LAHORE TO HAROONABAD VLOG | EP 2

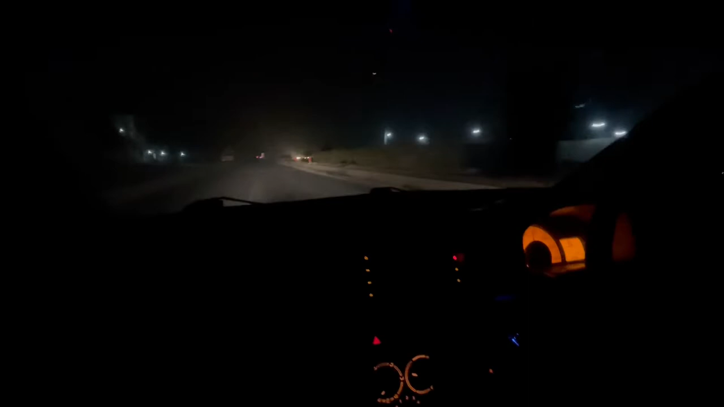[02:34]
3:10 में पहुँच गए हम लोग, ऑलमोस्ट 1.5 घंटे पहुँच गए हम लोग। बाकी आपको फिर अपडेट करते हैं जहाँ पे स्टे कर रहे हैं, वहाँ पे जाके अपडेट करते हैं आपको।
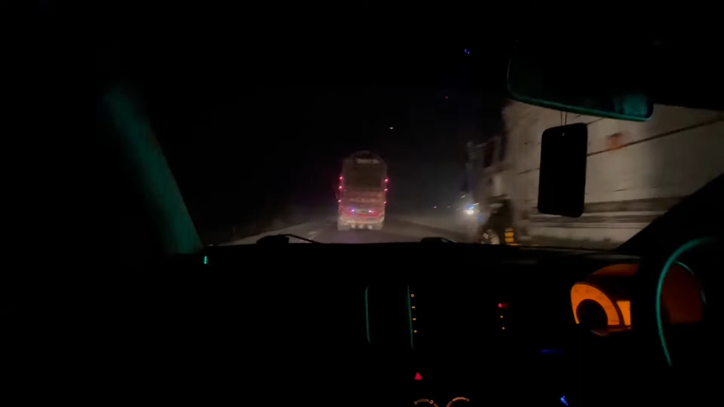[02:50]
हाय गाइस, तो हमने साहिवाल बाईपास पे स्टे किया है और हम लोग ये लाहौर CNG पे हैं। ये लाहौर जाते हुए राइट साइड पे आता है, पाकपतन चौक आता है साहिवाल बाईपास पे,